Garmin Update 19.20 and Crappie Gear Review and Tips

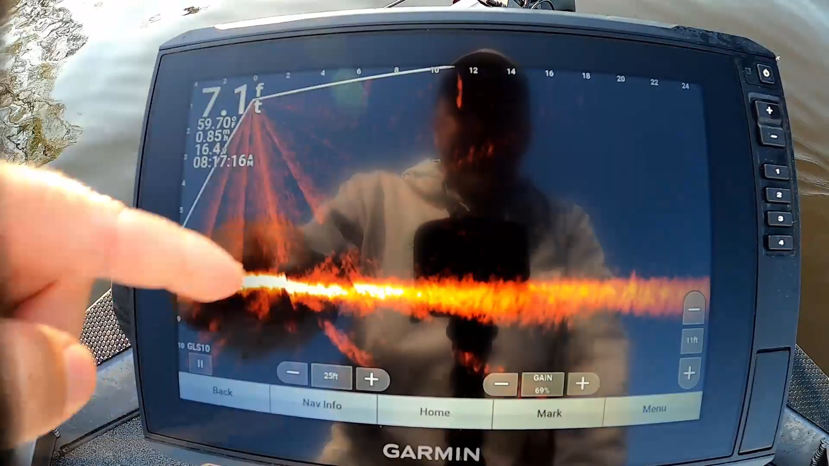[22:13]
On screen: depth 7.1 ft, water 59.7°F
I can see a big blind spot right here I don't know if you guys can see that or not I can see it right there big old blind spot so right off the bat with my current settings I think overall looks like I got a better picture
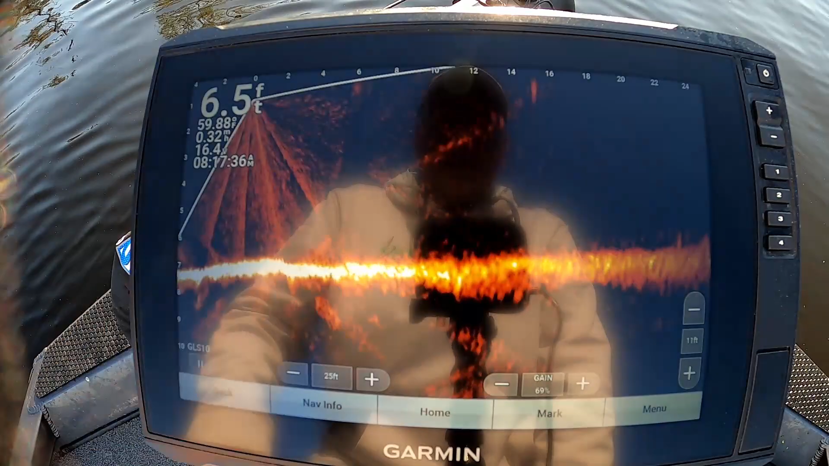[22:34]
On screen: depth 6.5 ft
all right so let's just drop a jig
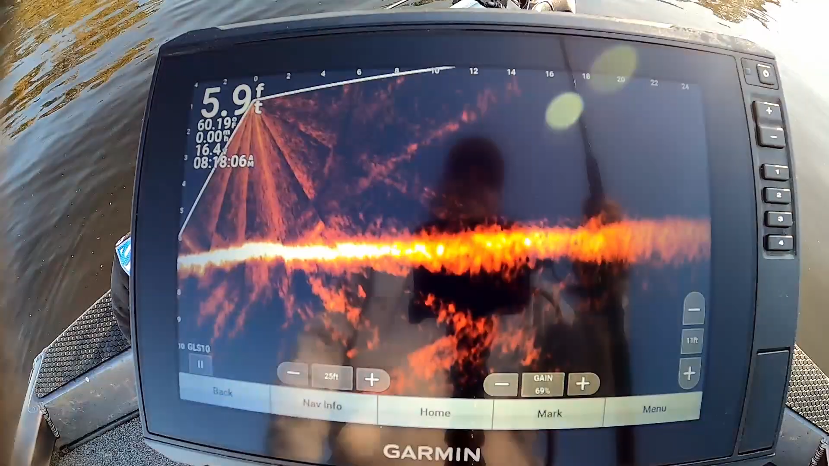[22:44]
On screen: depth 5.9 ft
down here in front of the transducers so there it goes down
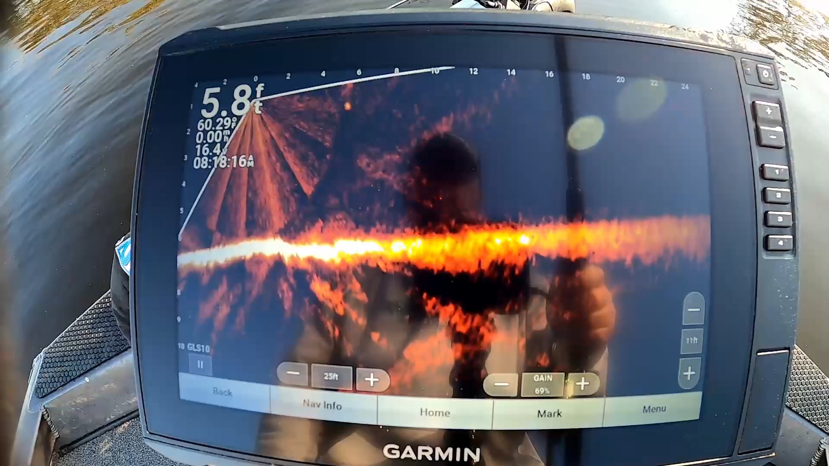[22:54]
On screen: depth 5.8 ft
vanish on me yep put the bottom down a little bit
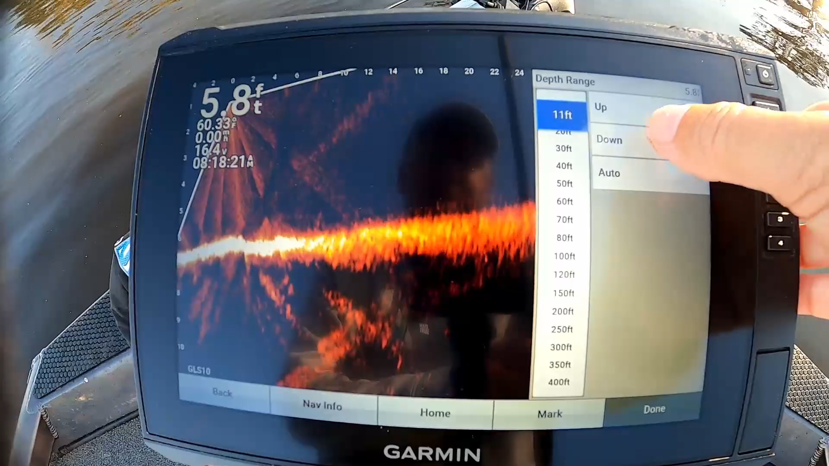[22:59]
On screen: depth 5.8 ft
if we put that jig right here in front of the boat there it goes down can't see it disappearing still a pretty good blind spot barely see it coming in and out of that blind spot so let's uh let's adjust this thing and see what we can do with it
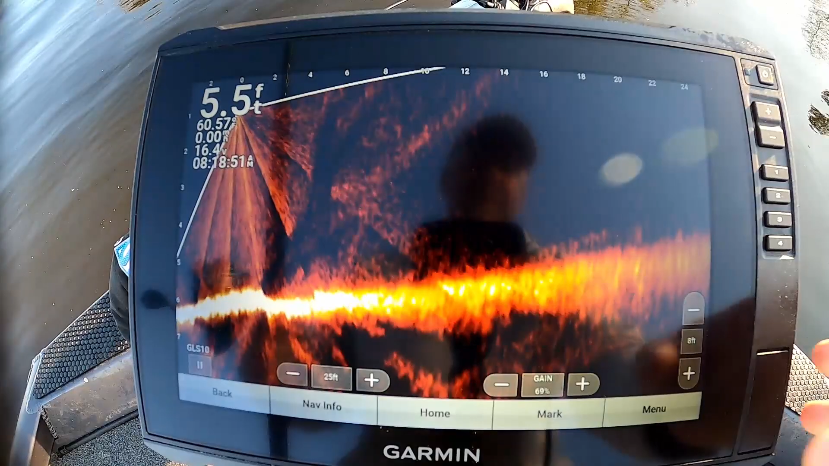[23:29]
so we're going to go to sonar setup we're going to turn the noise reject off
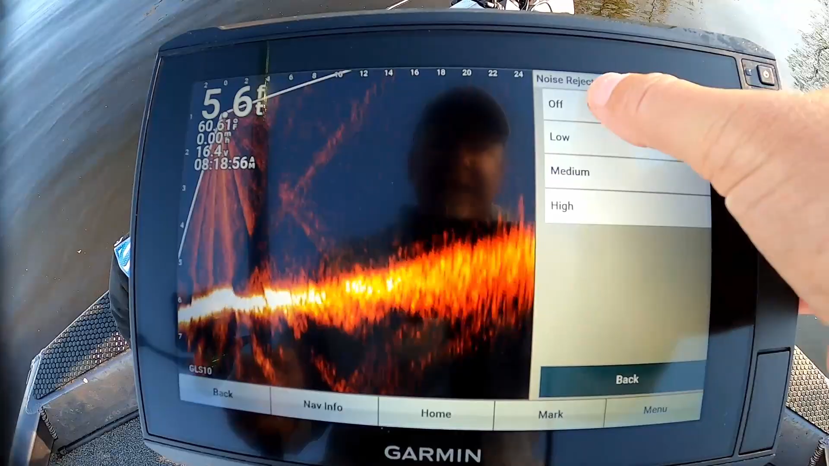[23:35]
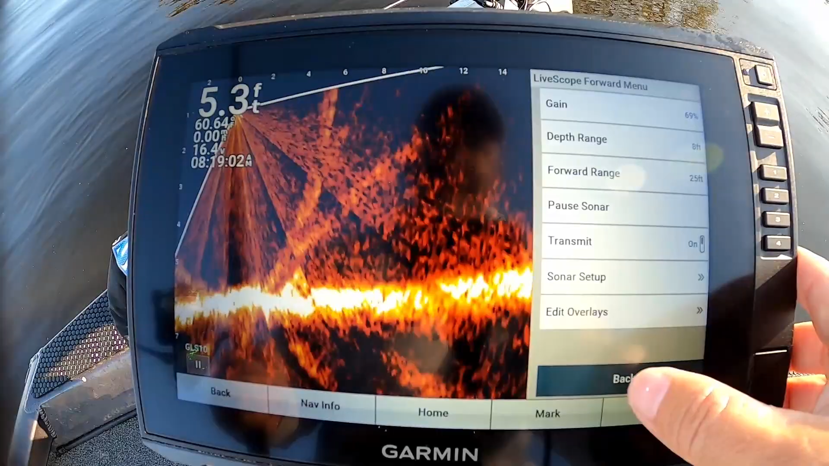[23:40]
On screen: depth 5.3 ft
all right we're going to go to gain
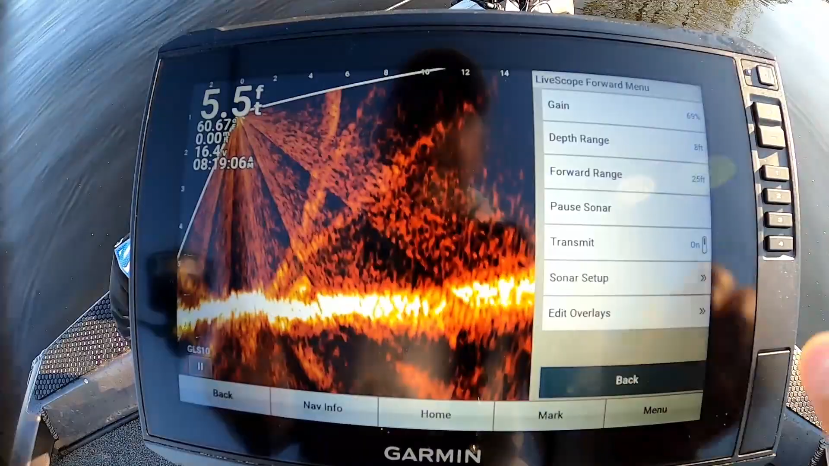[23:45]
On screen: depth 5.5 ft
we're going to turn that let's
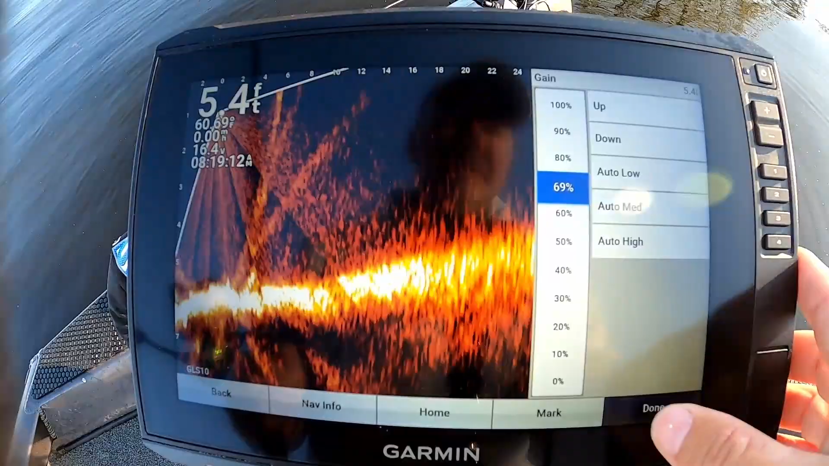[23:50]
On screen: depth 5.4 ft
do that from right here let's just turn that gain down just a hair now let's see what we got now we can see that jig I can see it pretty good that's right in my right where it drops down so look at there there's a fish right in front of the boat what kind of fish is that and he vanished
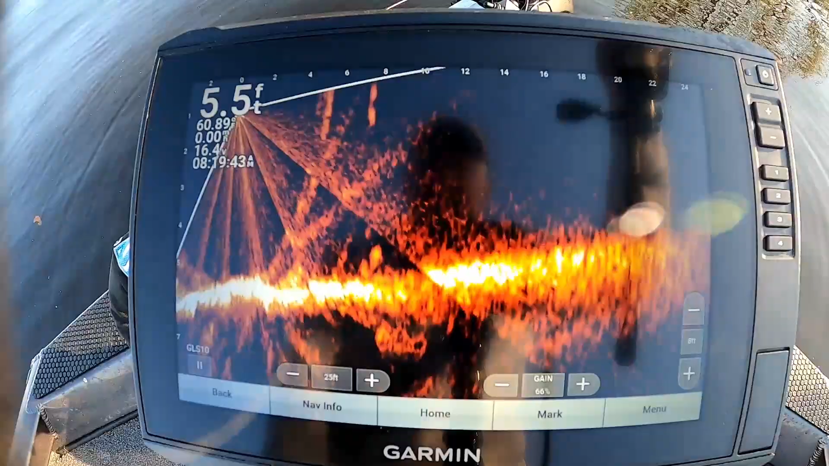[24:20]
oh look at there he's going to come up and look at it too what is that brim
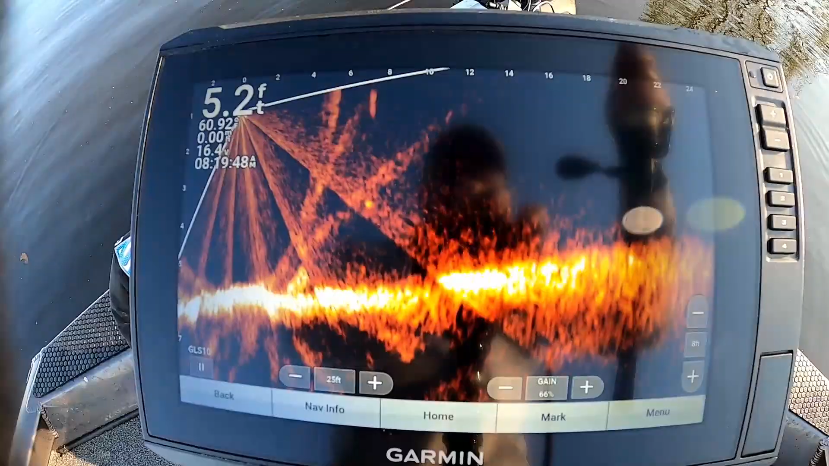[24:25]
On screen: depth 5.2 ft
all right guys somebody's calling me hold on just a second so with noise reject completely off I can see that bait
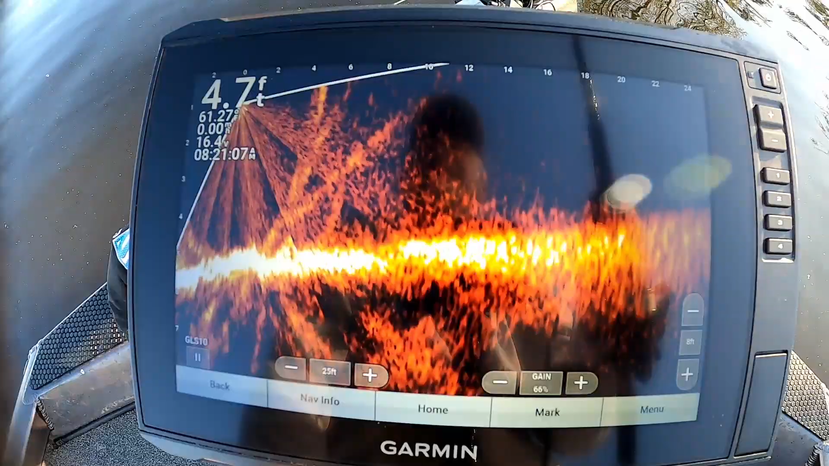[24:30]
On screen: depth 4.7 ft
pretty good even in the even in the ghost tree I can see it a little bit
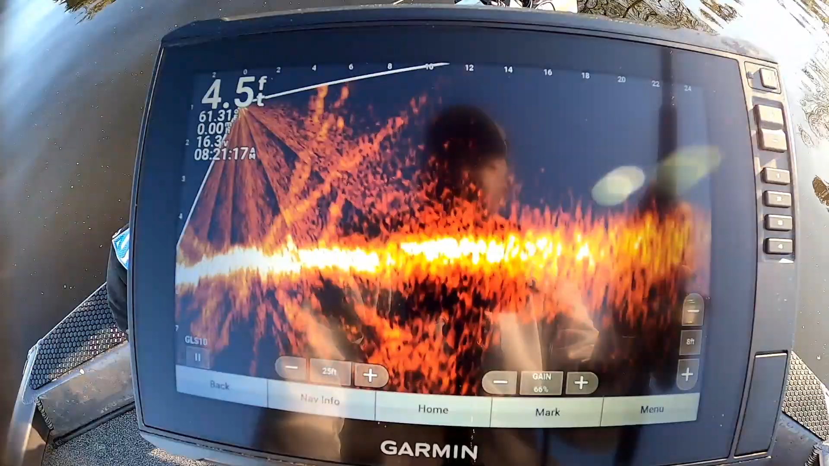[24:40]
On screen: depth 4.5 ft
a lot better than I could I would say it's a little better so let's see if we can filter some of that out
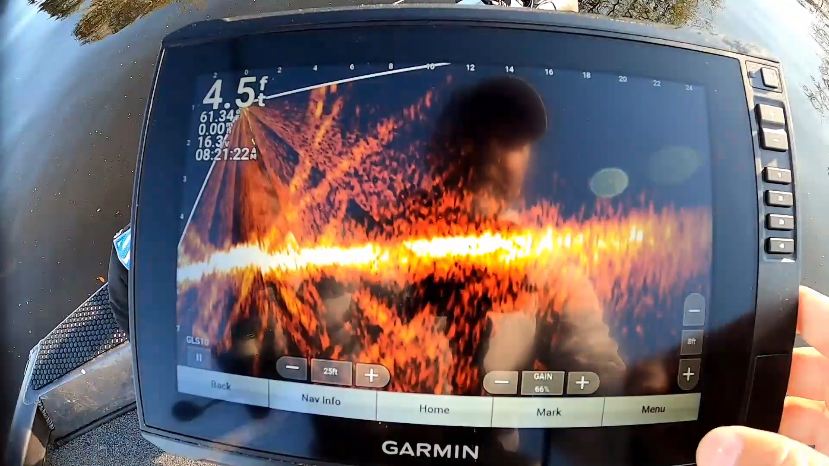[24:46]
On screen: depth 4.5 ft
let's go to menu sonar setup
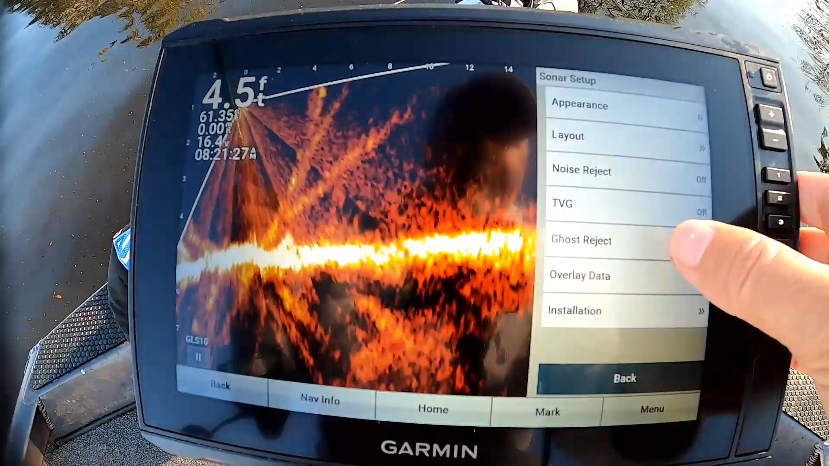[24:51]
On screen: depth 4.5 ft
we're going to leave leave most of that off let's go to uh ghost reject let's put it on low medium high
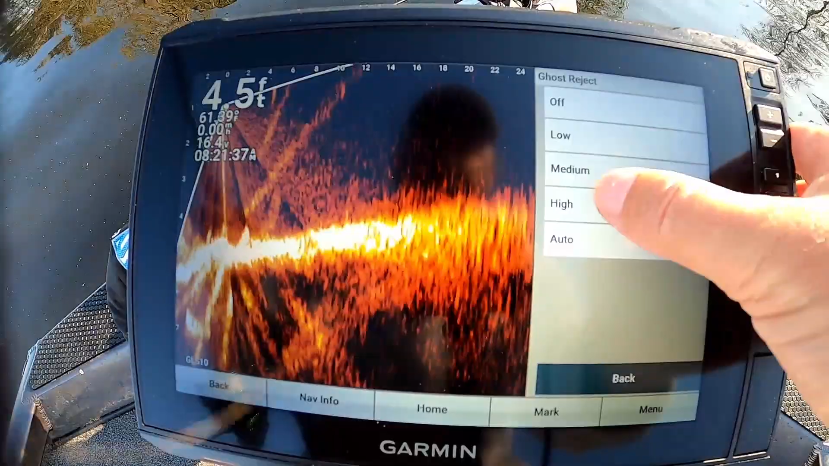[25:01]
On screen: depth 4.5 ft
auto I can't tell that I did anything at all guys all right let's try the new settings let's go to
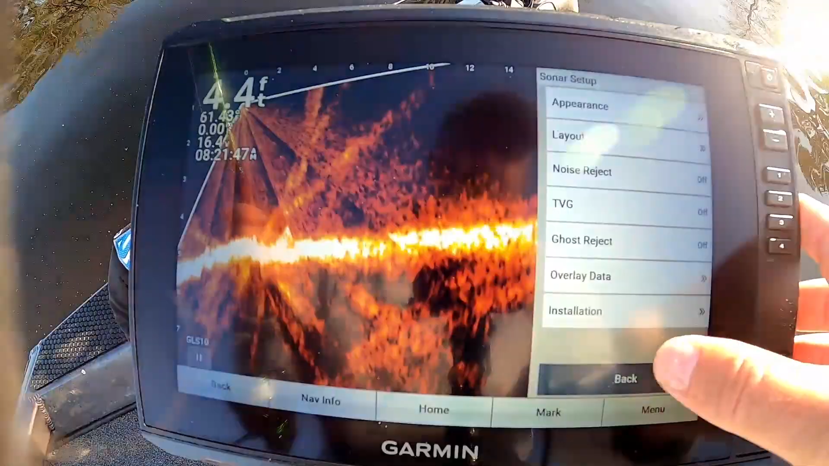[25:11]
On screen: depth 4.4 ft
first let's double check orientations forward so all that looks good